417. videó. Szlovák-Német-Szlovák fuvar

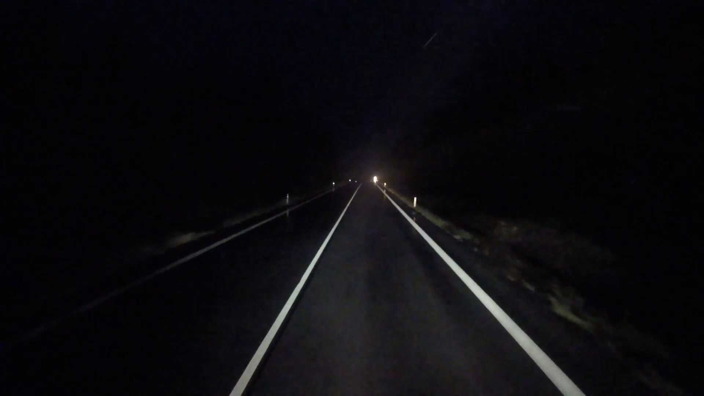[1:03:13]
12-e? Júli 12, igen. És átjöttem a német-cseh határon, Komutovnál, itt az erdőbe. És hát, nincs túl meleg,
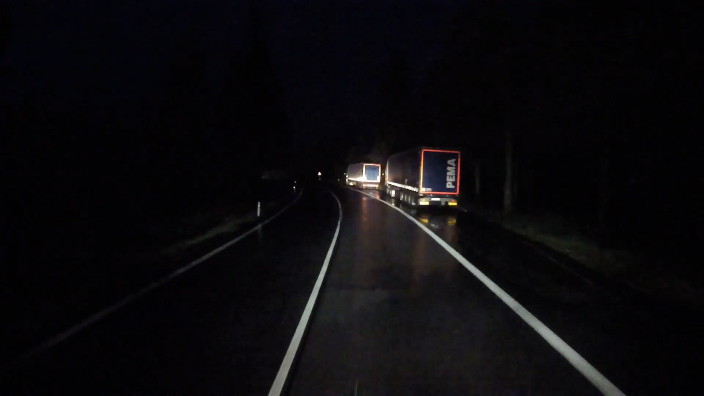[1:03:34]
11 fokot mutat a hőmérő, és ilyen esős, ködös, párás idő van. Meg egy vadveszélytábla. Kicsit odébb már láttam egy őzikét ott a szalagkorlát mögött átsorogni. Már remélem, hogy ott is marad. Meg remélem, hogy erre felé sem lesz semmi probléma.